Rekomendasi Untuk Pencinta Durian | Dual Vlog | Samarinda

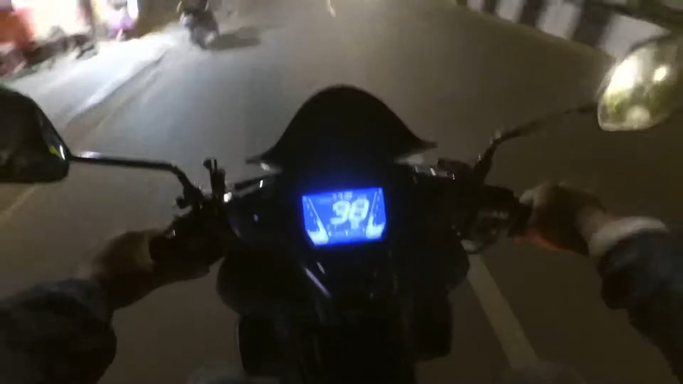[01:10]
By the way, bensin kita cukup kritis ya ini, jadi kita beli bensin dulu. Kita lihat apakah Pertalit ada. Aduh, tutup. Wah, tutup guys. Jangan bilang habis Pertalit dalam. Ya, tutup perjalanan teman-teman. Kayaknya. Kenapa? Masih dalam perjalanan. Mungkin. Sayang banget padahal sudah kedip-dip loh dari tadi, teman-teman.
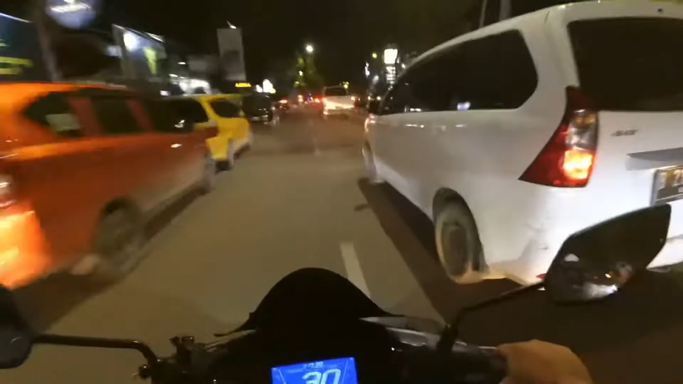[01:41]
Nah, kita random-random aja sih. Nah, sebelah kanan ada pom bensin sih, teman-teman. Pom bensinnya sebelah kanan tapi. Ya, tapi sebelah kanan harus putar balik dan males juga sih. Jauh kan putar baliknya? Lumayan jauh sih. Wih, kayaknya sih ada moge teman-teman di belakang. Berisik banget. Nah, teman-teman.
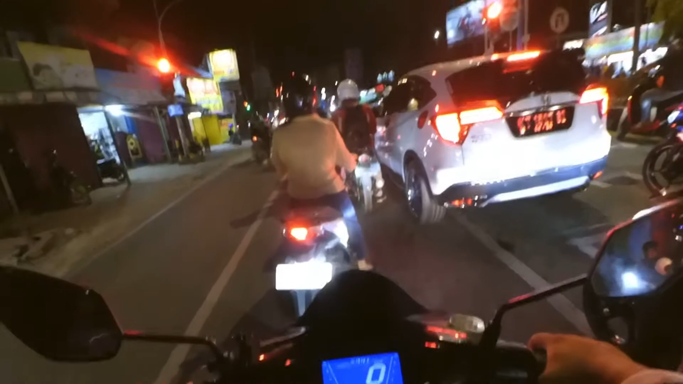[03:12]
Oh ya, by the way teman-teman, sekarang plat yang tahun 2007 ininya 2027 itu sudah putih teman-teman. Platnya sekarang sudah jadi putih. Hah? Plat orang sekarang jadi putih. Kok putih? Iya. Oke teman-teman, hijau. Kok plat putih kayak orang baru beli? Enggak. Ya. Itu memang kebijakannya sekarang warna angkanya itu warna hitam.
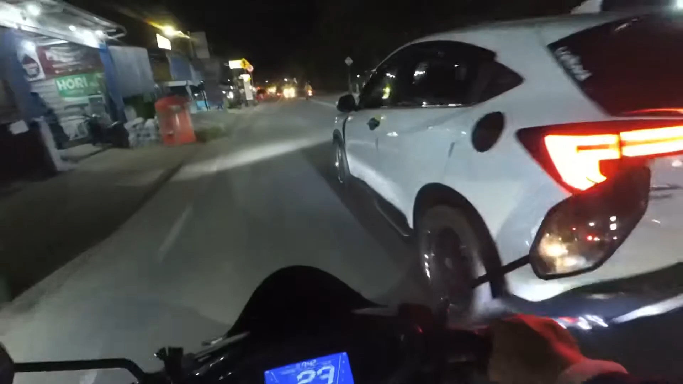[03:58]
Gelap banget ya teman-teman lihat sini. Semoga masih kelihatan ya teman-teman untuk jalannya.
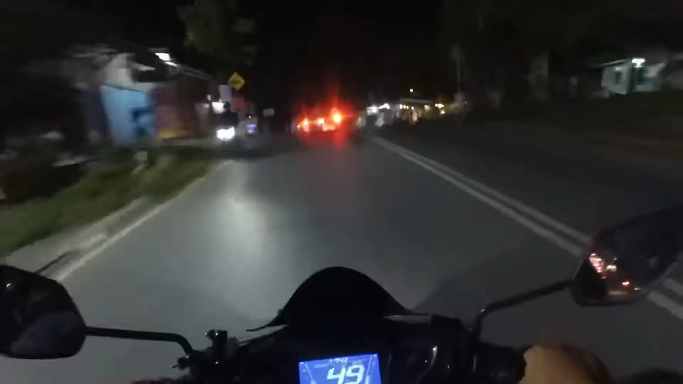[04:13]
Soalnya ini keadaan gelap teman-teman. Iya, jalanannya gelap. Ini arah apa sih? Arah DPR. Arah ke kantor DPR. Oh. Di sebelah kanan ada Kementerian Hukum.
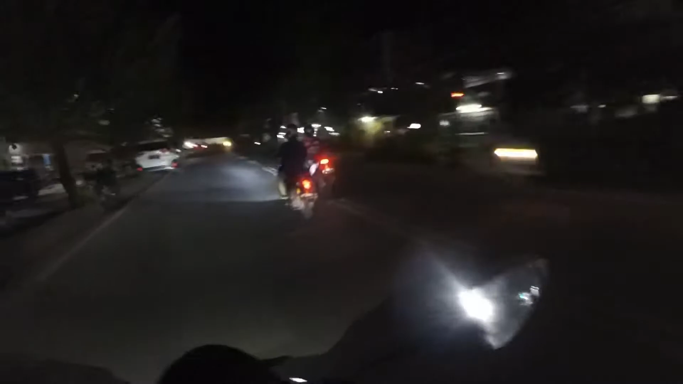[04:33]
Di sini nih banyak kayak kantor-kantor pemerintahan teman-teman. Sebelah kiri sebelah kanan tuh nih ada BPKP. Banyak teman-teman. Di sini ada Dinas Perkebunan di sebelah kanan. Dinas Perkebunan di sebelah kanan ada Dinas Perkebunan. Banyak sih teman-teman di sini.
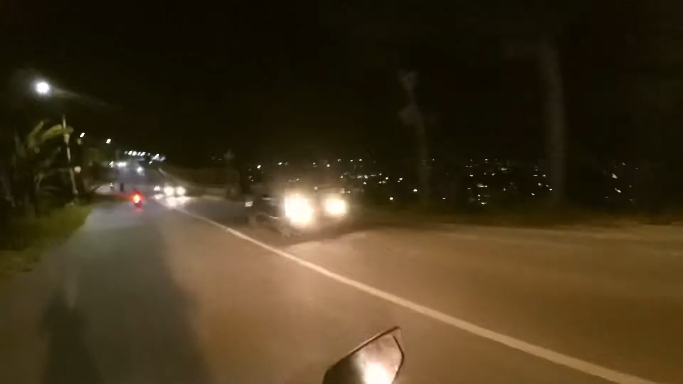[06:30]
Nah, nih itu sebelah kan kanan itu guys, teman-teman sebelah bisa lihat kanan, coba kalian lampu-lampunya.
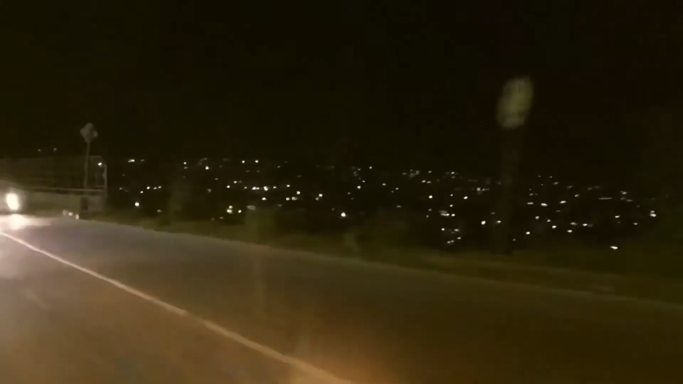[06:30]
lihat, gemerlap lampu-lampu.
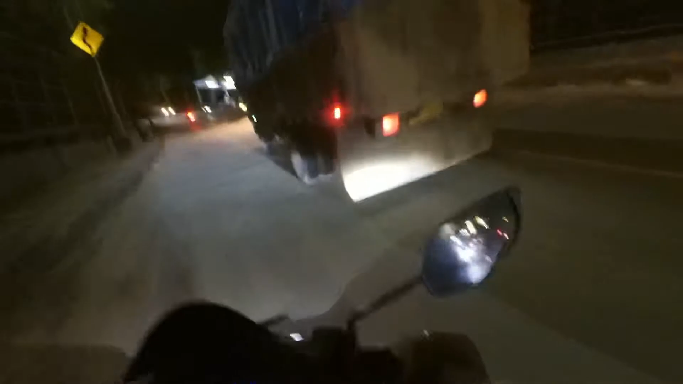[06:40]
Agak-agak ngeri ya truknya.
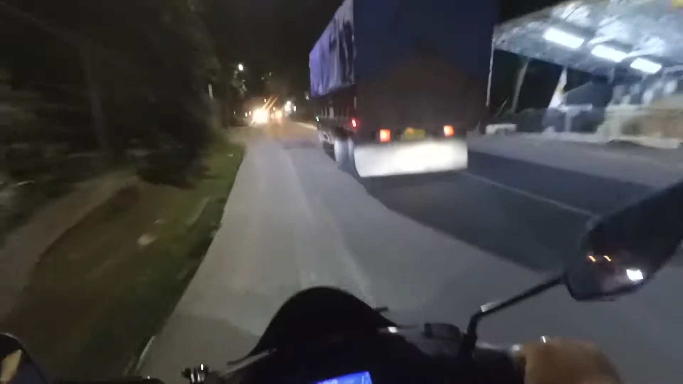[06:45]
Jalanan arah sini tuh serem sih, soalnya banyak kendaraan besar juga lalu lalang kayak truk gitu. Ya intinya kita harus tetap berhati-hati sih. Iya. Dan jangan lupa berdoa.
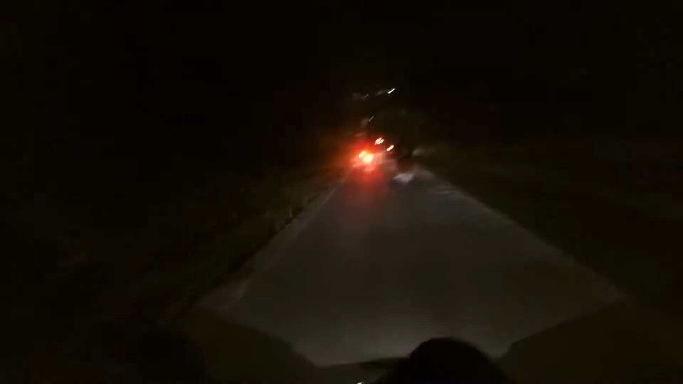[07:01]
Karena musibah nggak ada yang tahu. Betul. Kita sudah hati-hati, kadang orang yang nggak hati-hati guys. Begitu. Wah, rame banget.
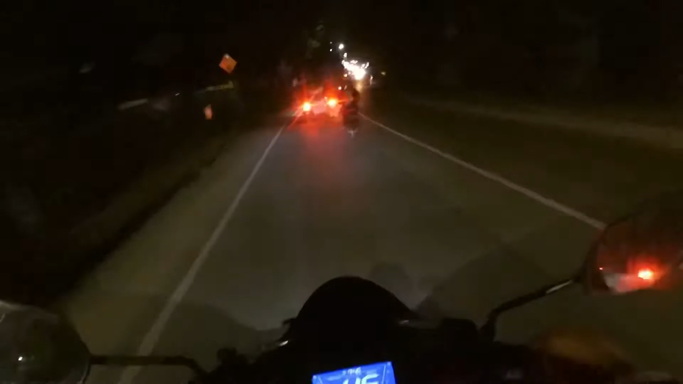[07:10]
Kita belok kiri nih. Oh, kita belok kiri. Iya. Kemarin yang kita lurus itu sama aja. Di sana.
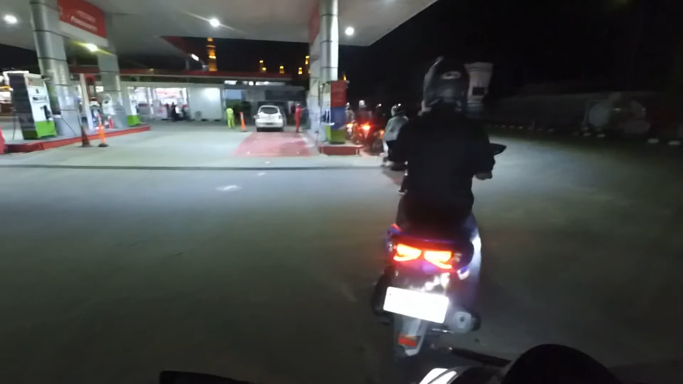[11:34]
Nah, bagus tuh teman-teman kalau platnya jadi warna putih gini.